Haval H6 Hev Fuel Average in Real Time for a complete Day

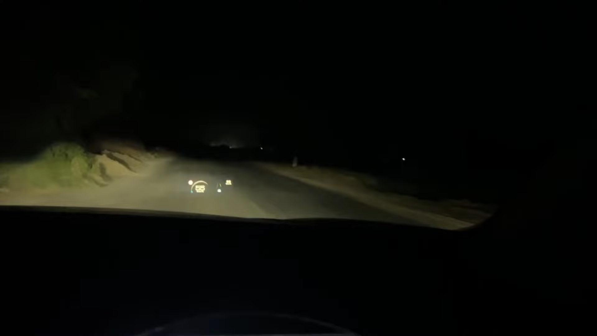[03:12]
अच्छा, क्रूज इज समथिंग, मतलब आप मोटरवे पे नहीं लगा सकते, आप इस तरह की रोड्स, अब ये देखेंगे किस तरह की रोड है। स्टिल आई एम यूजिंग क्रूज, बहुत एफिशिएंट है एंड इट्स वर्किंग परफेक्टली फाइन। 55 पे मैंने क्रूज सेट किया हुआ है, 55-60 कर लेता हूँ कभी, तो ओवरऑल इट्स वर्किंग ऑन ईवी मोड, ये ईवी मोड पे चल रही है।